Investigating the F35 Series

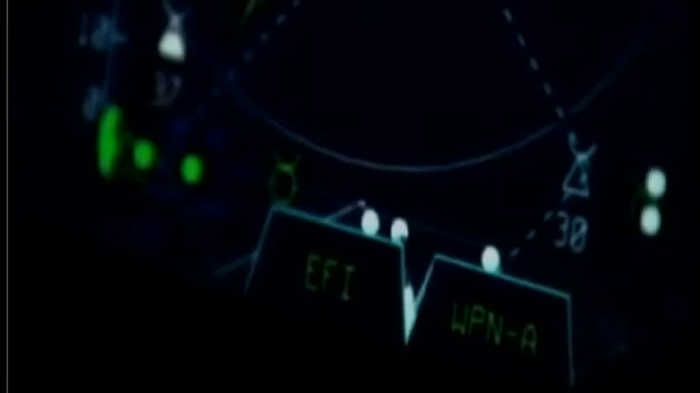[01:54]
The ability for the airplane to see things out in the battle space and take what it sees and
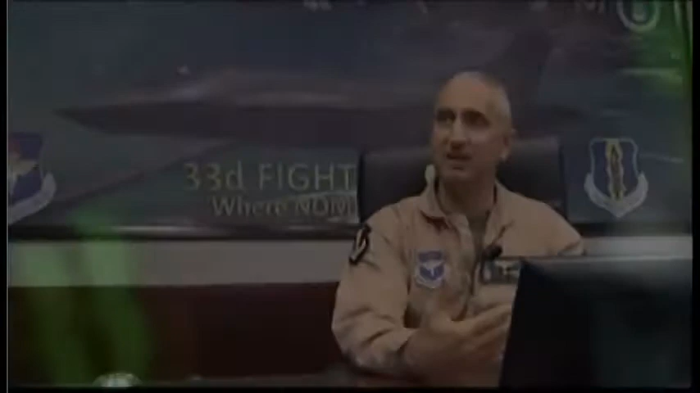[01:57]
present that information to the pilot in what we call sensor fusion.
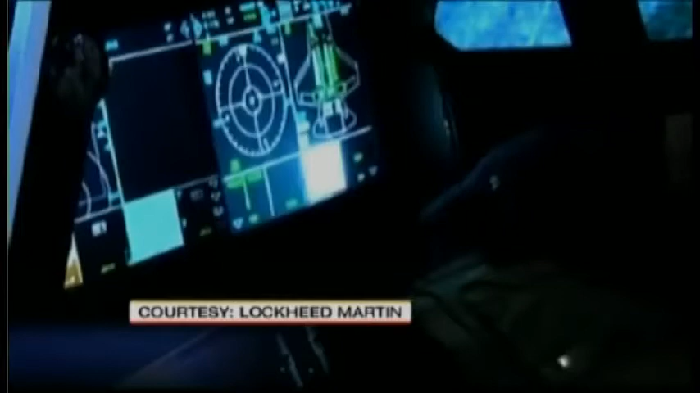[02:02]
The plane's computers use radar, infrared, and a vast array of sensors and electronics to present information to the pilot right inside the helmet.
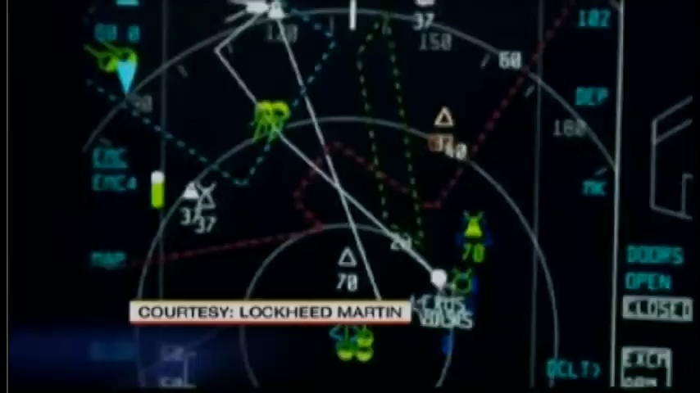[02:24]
More information provided in a clear way can help the pilot quickly understand what is happening with enemies and friendlies in the air and on the ground.